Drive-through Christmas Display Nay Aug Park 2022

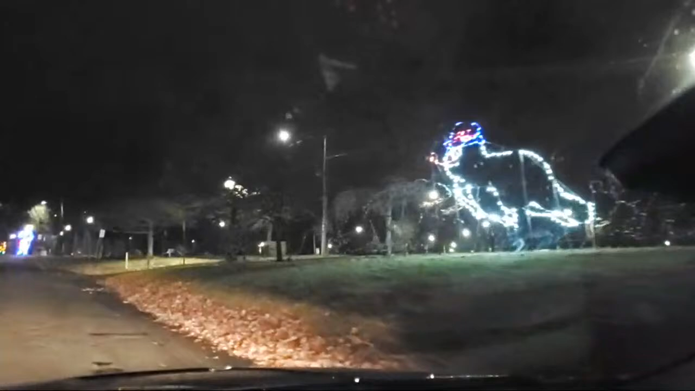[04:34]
And like usual, someone on my butt, so I'm going to pull over, let them pass us, because I'm not going to be in a rush to do this.
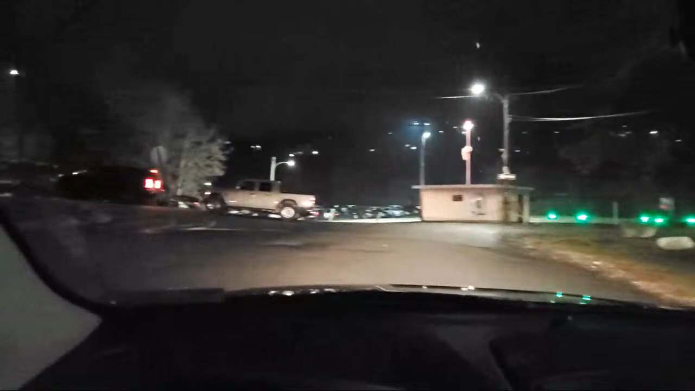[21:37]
There's a lot of cars here.
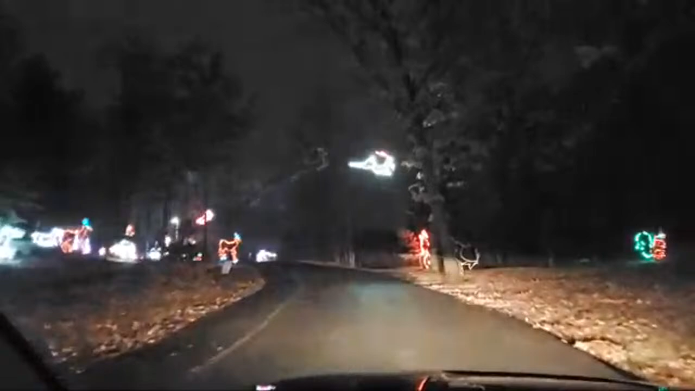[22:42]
That one there is a squirrel climbing the tree.
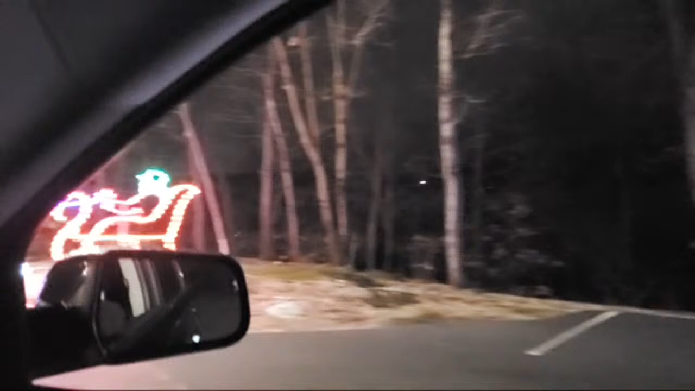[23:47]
And there's a horse and sleigh, I guess you might want to call that.
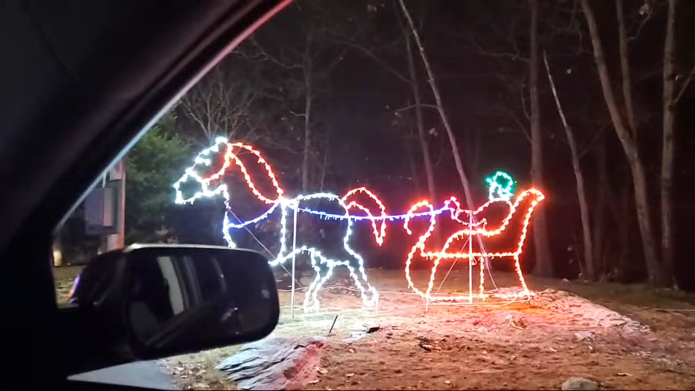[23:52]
He's wearing like a green top hat. Forget Kingdom of the Crystal Skull and travel back in time. Yes, I'm right there with you. I saw it in the movies the day it came out and yeah, I was severely disappointed.
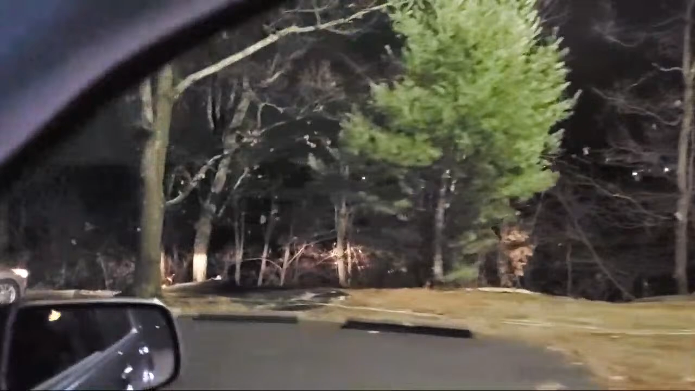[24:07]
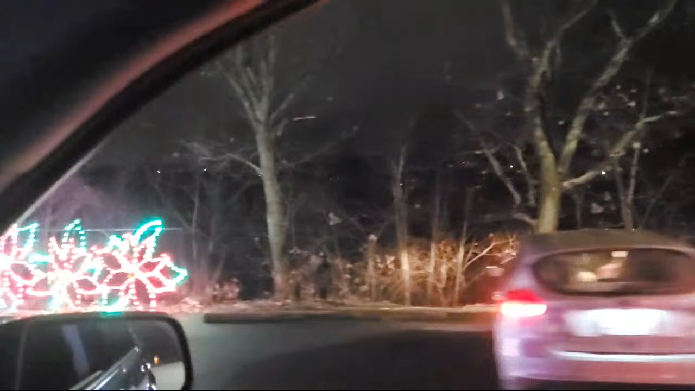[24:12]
And here's a bunch of poinsettias. I guess these are poinsettias, poinsettias. And it says, peace on earth.
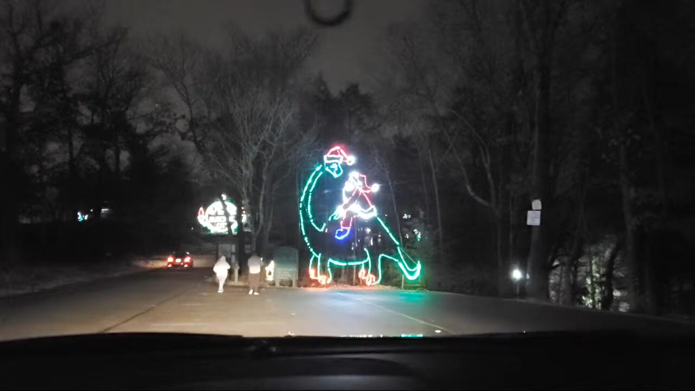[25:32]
And for a while, for many years, the dinosaur was broken. It wasn't moving. It was just both of his heads lit up so he looked like a two-headed dinosaur.
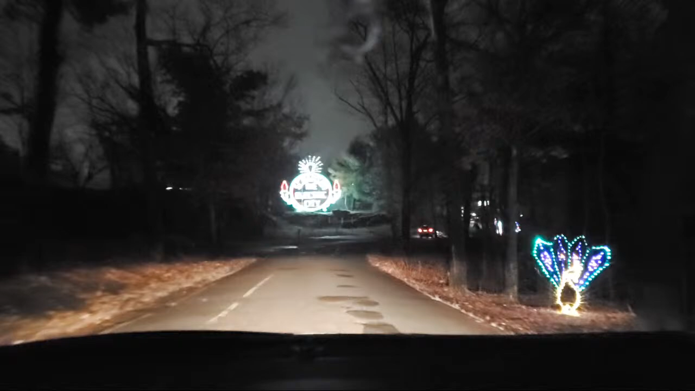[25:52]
Oh, the peacock is working now. I guess someone did the clapper. Clap on, clap off, clap on, clap off, the clapper.
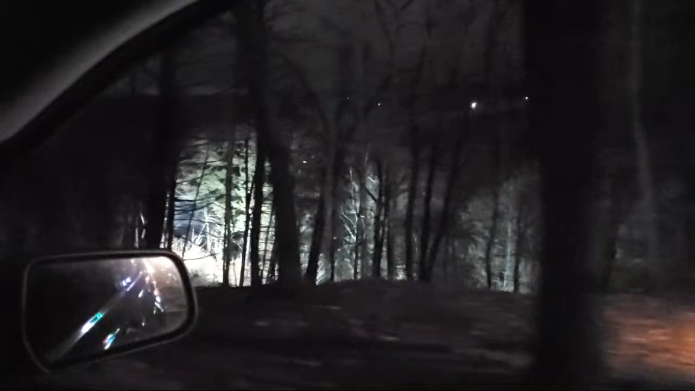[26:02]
That light down there is coming from the treehouse, which you've seen in the past. It is closed this time of year, but they do have it lit up down there.
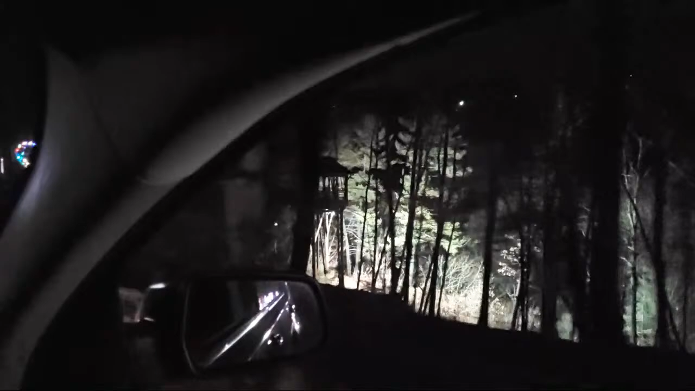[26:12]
And far down below that is the gorge where many people have unfortunately lost their lives and it's illegal to swim there now, but people still do it.
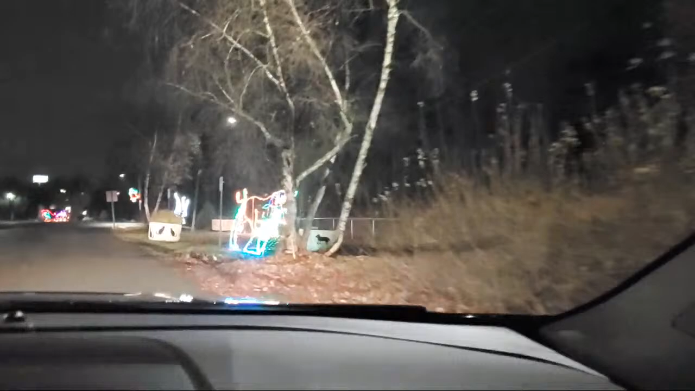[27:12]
Crikey. There's a croc. What's he munching on? Did he get a bystander?
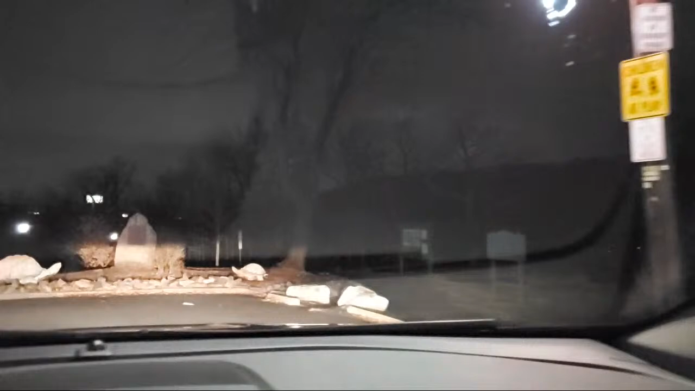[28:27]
Turtle, and another deer and sleigh.
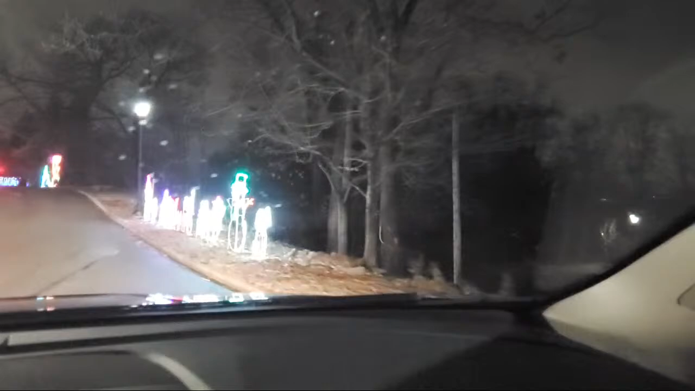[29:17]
Here's the snowman family. Snowman dog, even.
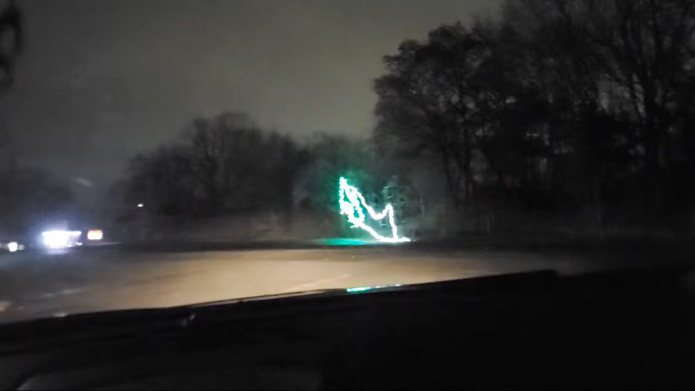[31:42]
What is this? So this is, I think it's Santa or somebody going yard down the snow slope, ski slope. Obviously, it's made out of snow.
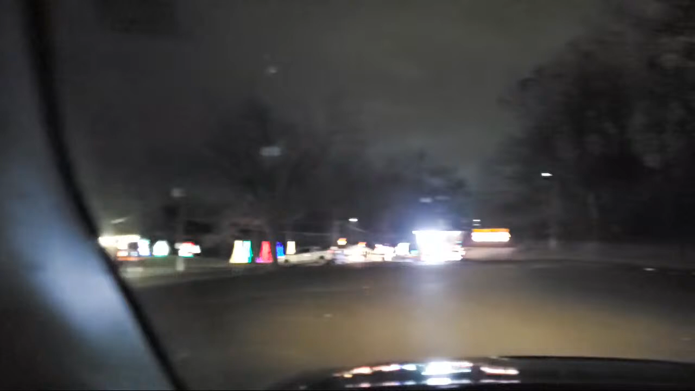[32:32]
animated display, which is on the side of the building, complete with reindeer and Christmas trees.